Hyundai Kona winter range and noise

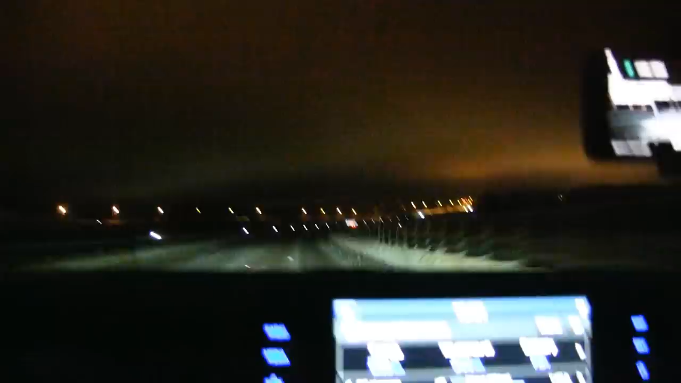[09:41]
We have been driving for 55 minutes We are down to 75% And Oh A little bit bad surface here And
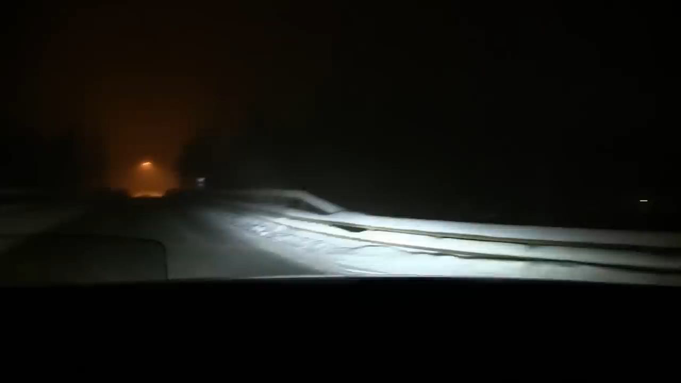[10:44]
Wow We are now at the turnaround point Yeah This is close to Kolmuen And look at the temperature here